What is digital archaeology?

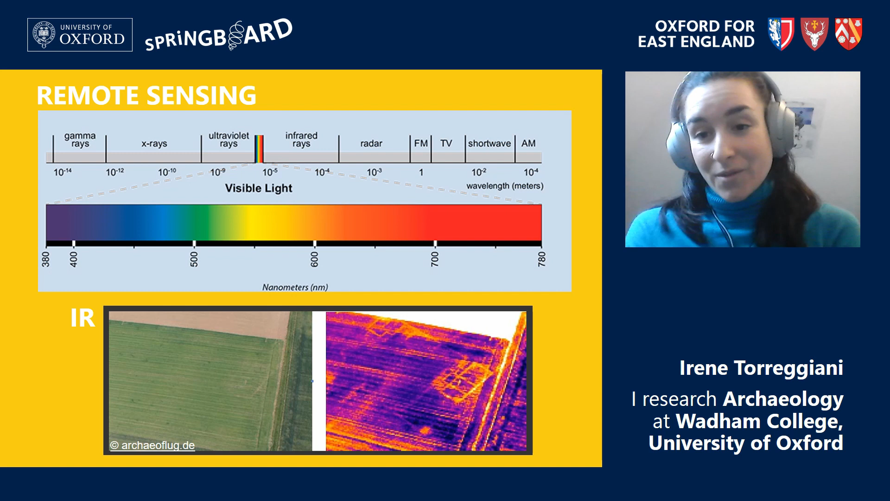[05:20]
you can record the difference in temperature between the soil and, in this case, the structure of this Roman villa that can now be seen even if it is buried under the soil. The LiDAR is a more complex technology that allows us to combine the thermal infrared mapping with a precise measurement